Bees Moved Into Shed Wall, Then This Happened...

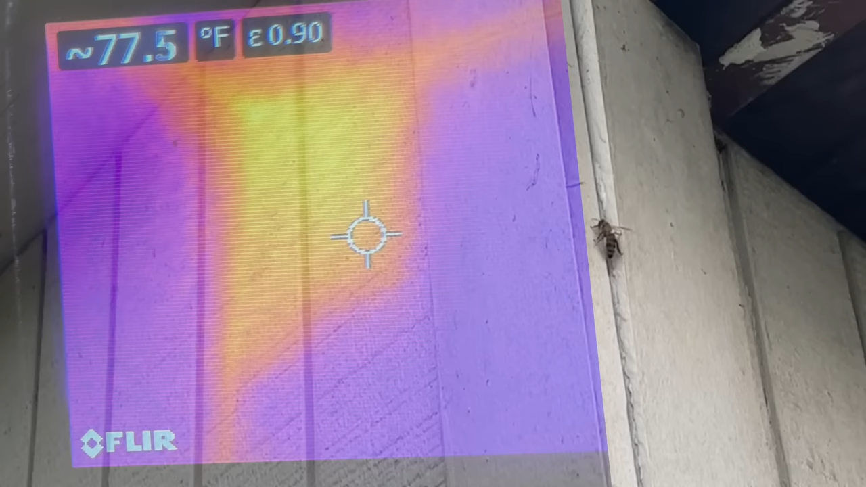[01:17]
On screen: spot 77.5°F
So this is where the bees were clustered, and I went inside and looked with the thermal camera,
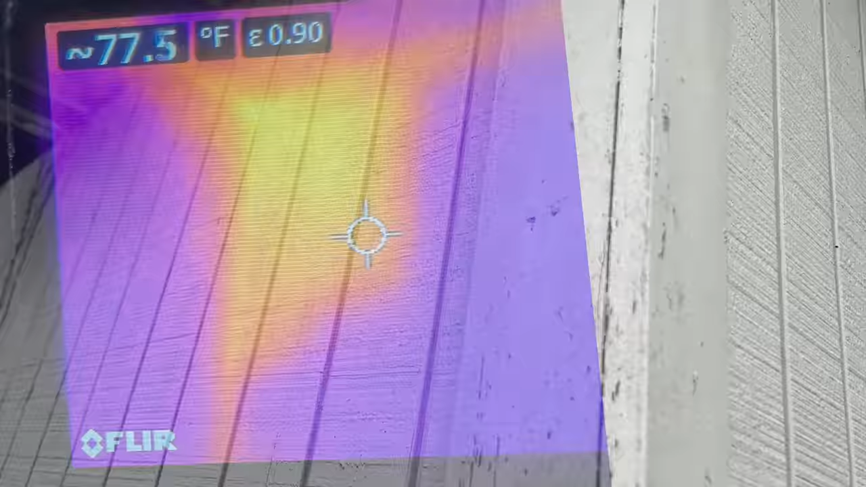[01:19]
On screen: spot 77.5°F
and it looks like they're right in the top of the wall right here.